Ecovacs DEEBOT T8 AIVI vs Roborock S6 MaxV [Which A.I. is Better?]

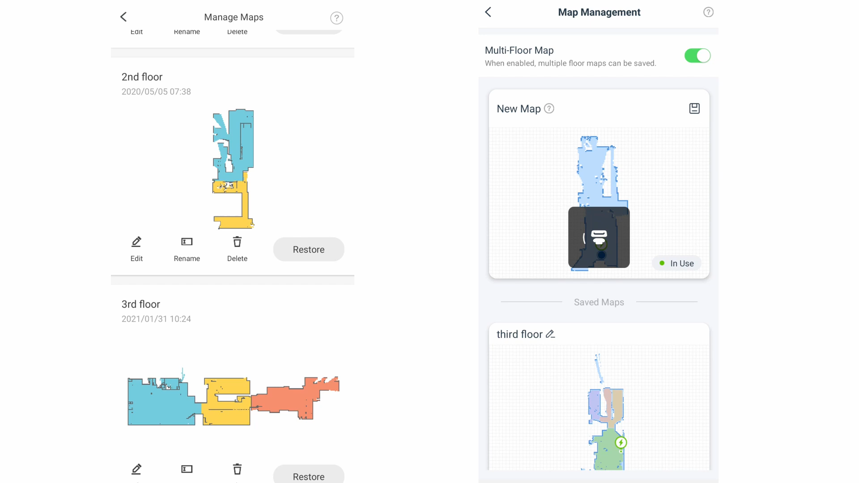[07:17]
Echovax can save up to 2 while Roborock can save up to 4 map levels. Next is the number of passes. The S6 Max-V can do up to 3 passes while Echovax does only 2.